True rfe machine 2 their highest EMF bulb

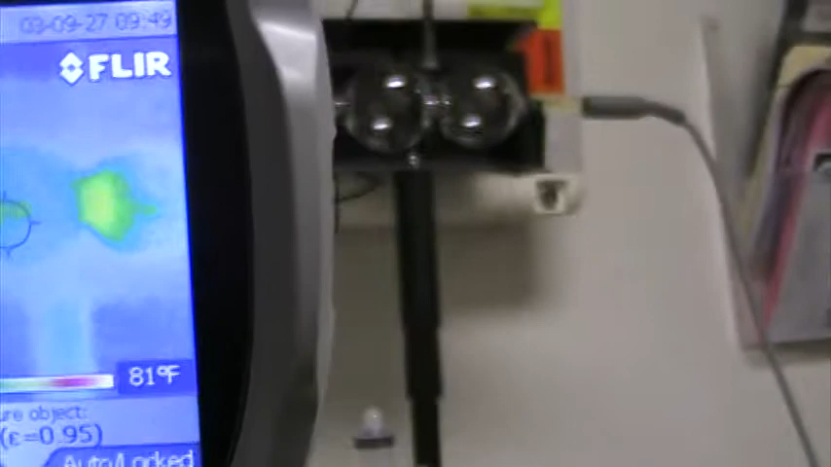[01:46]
Okay, nothing too bad there, that's for sure.
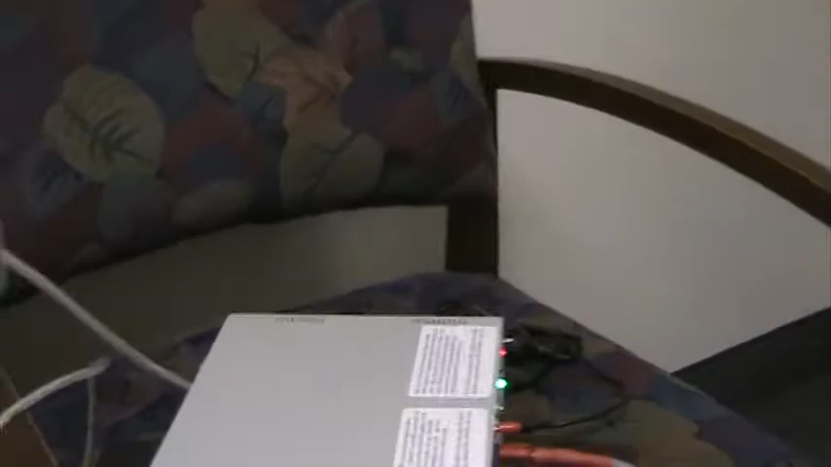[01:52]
Oh, nothing too bad heat-wise there either.
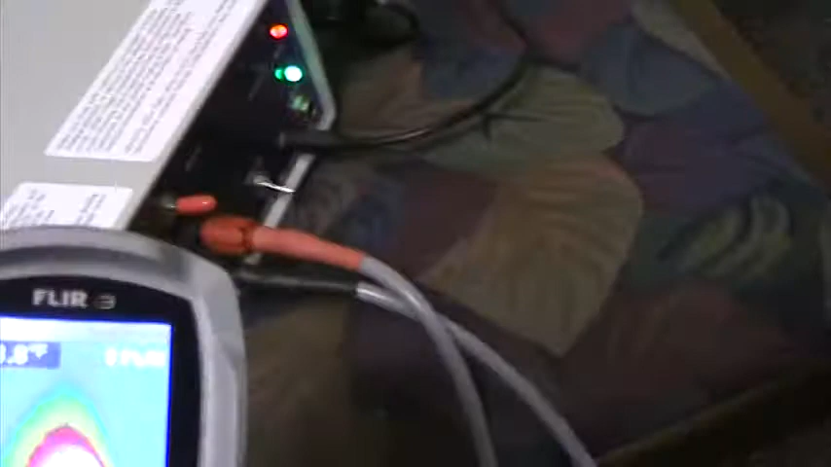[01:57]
What is that? Why's that knob so hot?
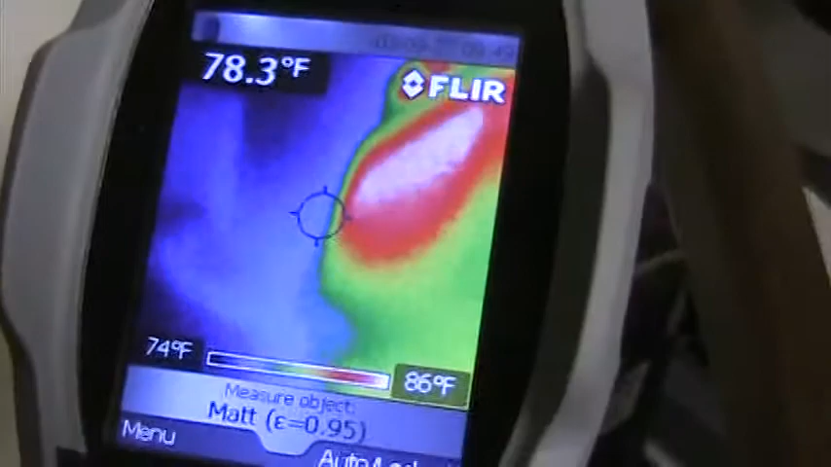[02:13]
On screen: spot 78.3°F, scale top 86°F, scale bottom 74°F
That's a wall jack that's just plugged into the back of there. Well, it's not plugged, it's just like glued or something.
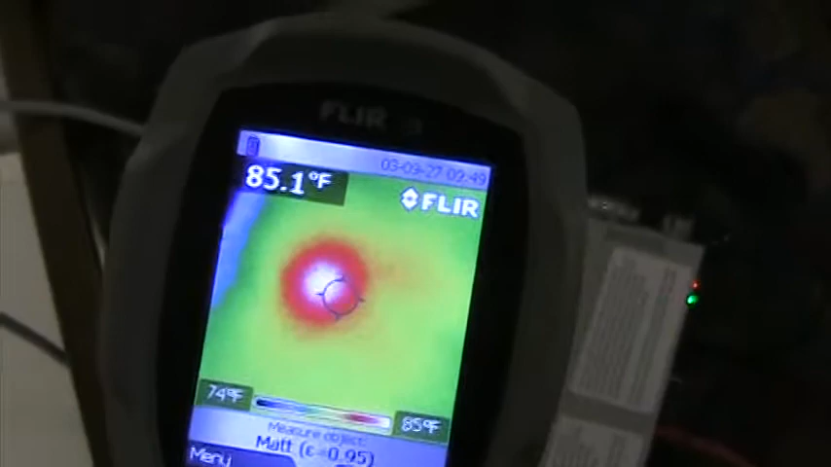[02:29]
On screen: spot 85.1°F, scale top 85°F, scale bottom 74°F
Usually where you can see these hot spots, it's either the brain or it's the coil.